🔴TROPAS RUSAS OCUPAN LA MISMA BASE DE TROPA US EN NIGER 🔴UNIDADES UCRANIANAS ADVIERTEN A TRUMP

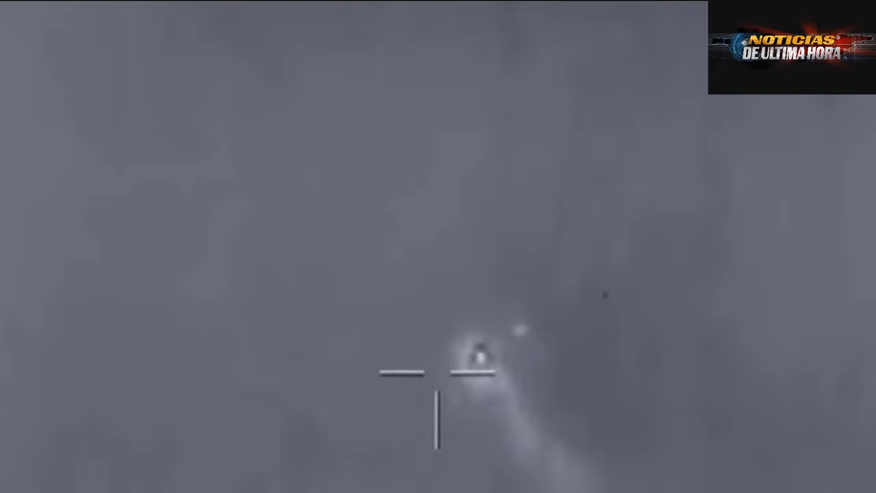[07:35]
Campamento infantil miri la posición búnker de las Fuerzas Armadas de Ucrania.